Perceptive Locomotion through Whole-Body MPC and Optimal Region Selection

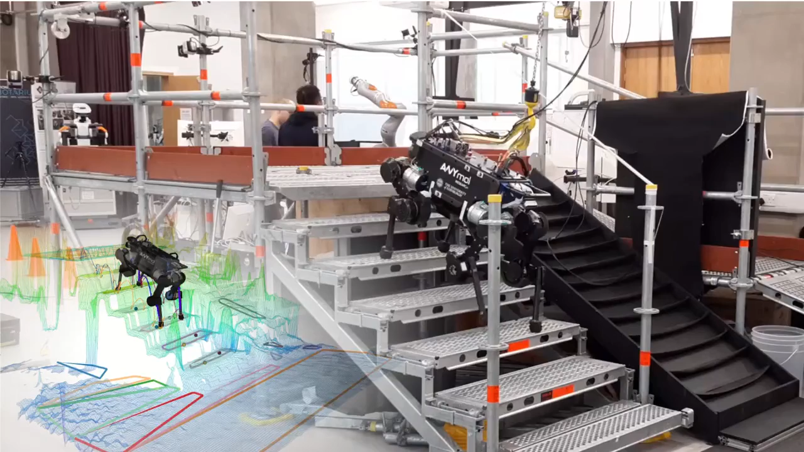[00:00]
In this video, we present a perceptive locomotion pipeline composed of a raw body model predictive controller and a mixed integer footstep generator.
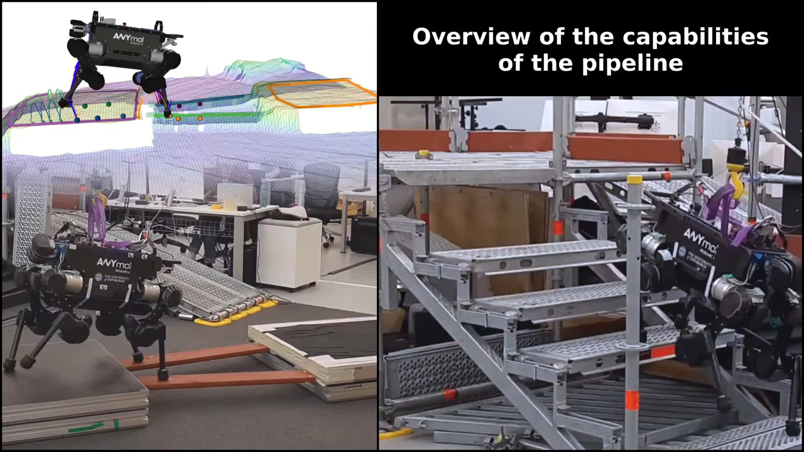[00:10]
We focus on local monitoring of the environment and motion generation encountered in autonomous legged navigation. Here is a brief summary of the capabilities that our perceptive pipeline enables. It allows the robot to detect small surfaces of contact and generate precise footstep locations which are needed to traverse such obstacles. Additionally, it enables the animal robot to cross a step of 34 cm on a staircase with an average slope of 30 degrees.
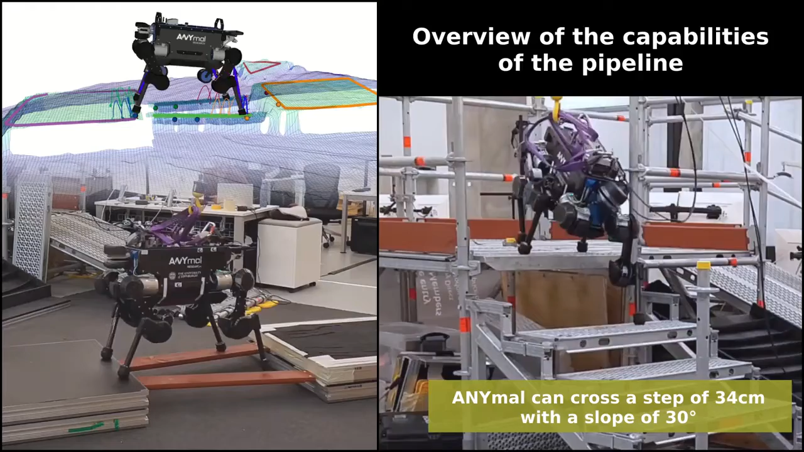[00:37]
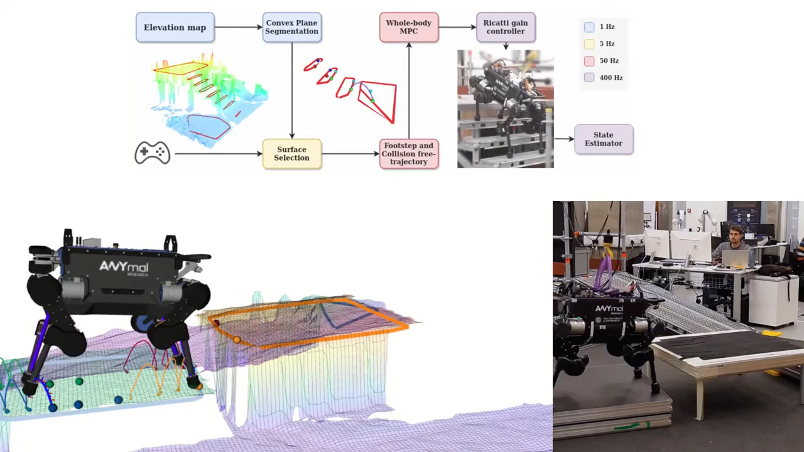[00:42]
We decompose our perceptive locomotion architecture into several step problems that are easier and faster to solve than
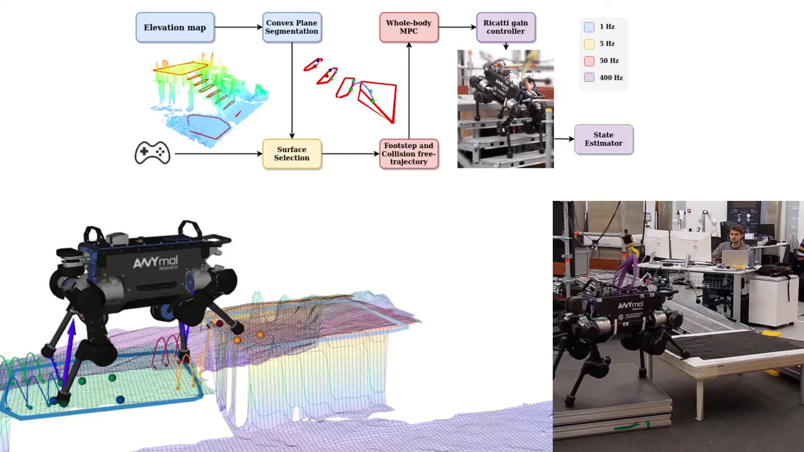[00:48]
solving a large non-linear problem to handle multi-contact scenarios. In these scenarios, the robot needs to select a surface of contact from a wide range of options which represent a combinatorial problem to be solved in real time.
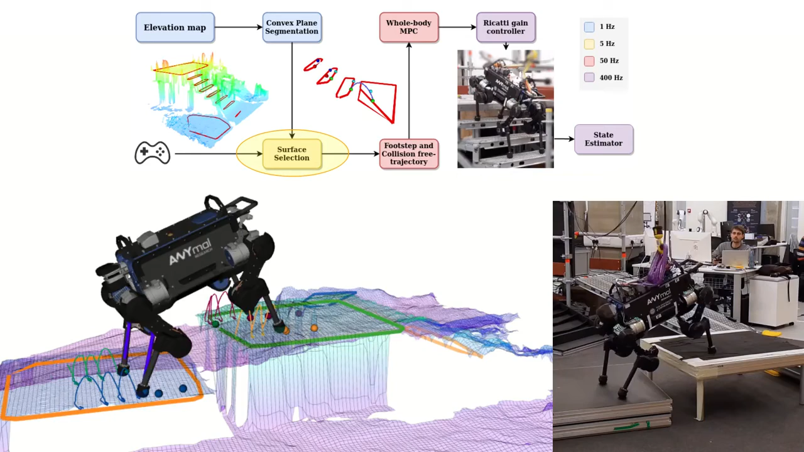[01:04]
Concretely, our high-level planner called surface selection here selects the next surfaces of contact.
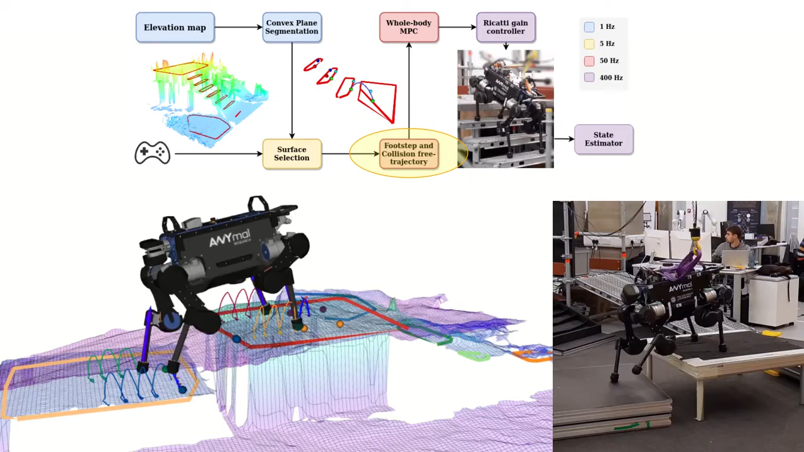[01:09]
Then, our collision-free trajectory generator computes each moving ED effector separately.
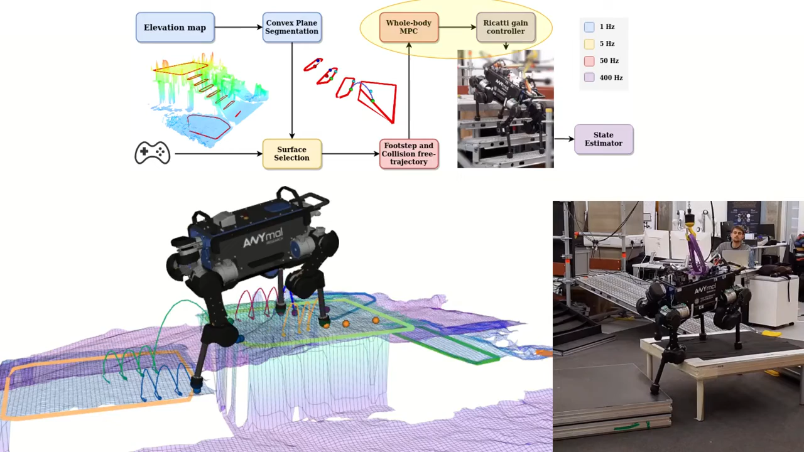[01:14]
Finally, our whole body MPC generates the entire motion at 50 Hz.
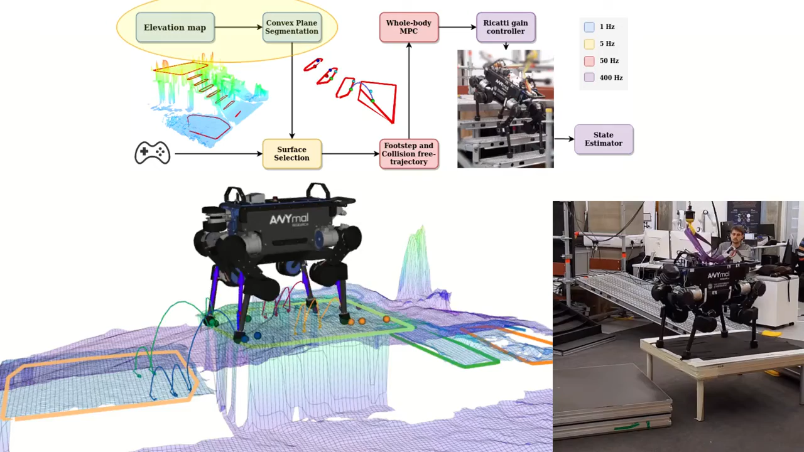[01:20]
We will now review the different components starting with the perception.
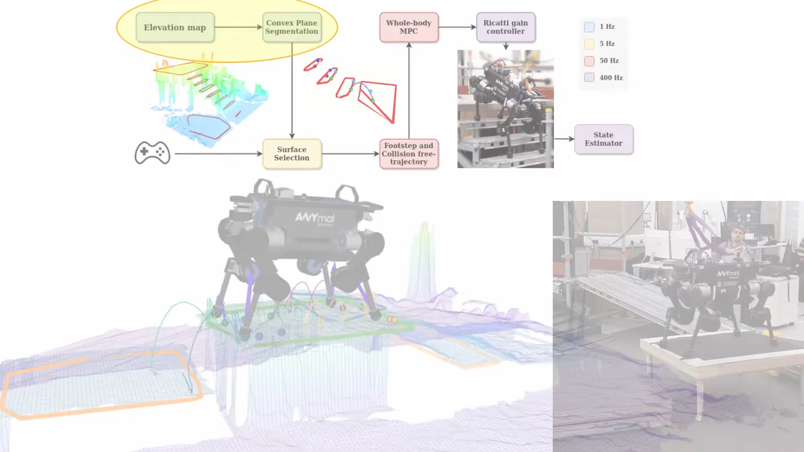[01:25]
Regarding the perception system, here is an example of how terrain elevation is filtered in real time.
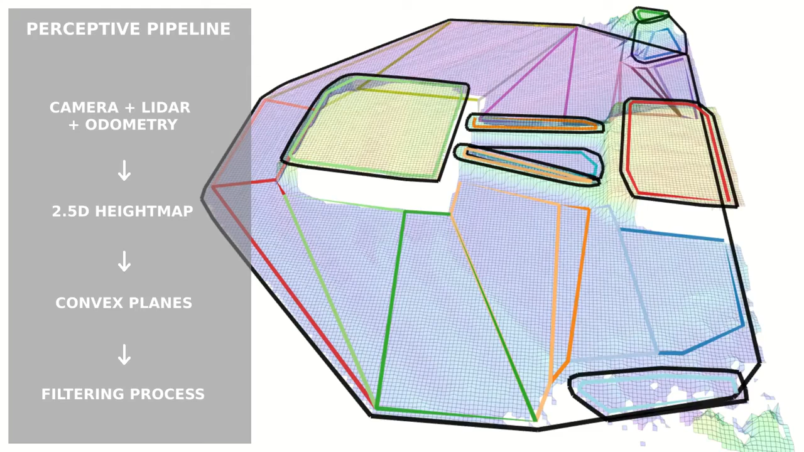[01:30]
From the heat map and the initial convex planes, the line in black on the video, we extract new convex planes that are safe to walk on, the lines in color in the video.
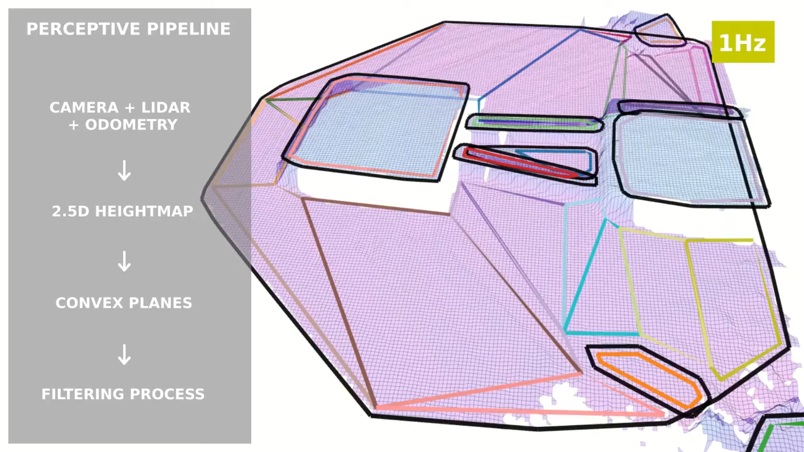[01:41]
This entire process runs at 1 Hz. At the beginning of every step, another mix integer optimization is started and it will decide the next surface of contact for the next swinging foot.
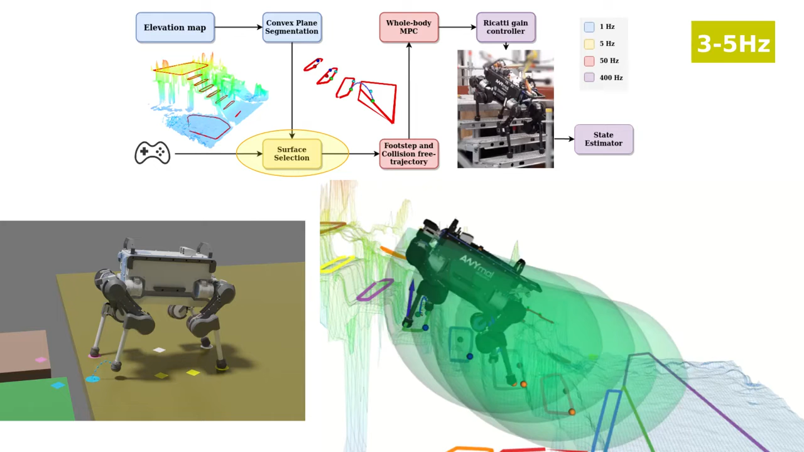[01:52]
This planning process runs from 3 to 5 Hz depending on the selected gait of locomotion. To reduce computing time, we consider only the surfaces inside the range of motion, which is defined by the green area on the right.